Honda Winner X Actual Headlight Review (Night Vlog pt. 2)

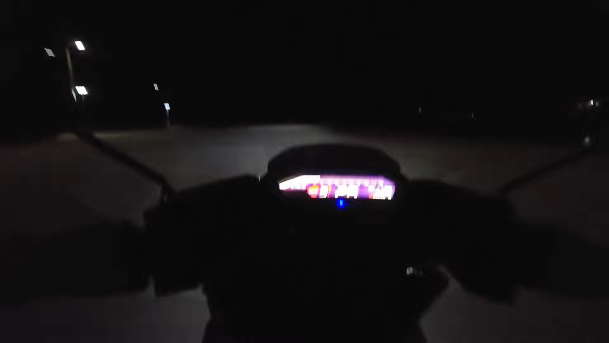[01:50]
so andito tayo sa may baywalk ito tabing dagat ito na tinambakan dito madilim pa kasi wala pa mga streetlights kung makita nyo naman,
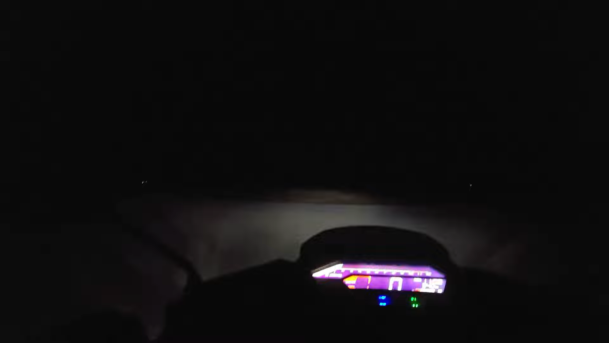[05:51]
so ito last final high and low ko lang tapos ikot-ikot ko para makita ninyo at least nakita na ninyo yung actual so ulitin ko ulit ang gamit kong camera ay S24 Ultra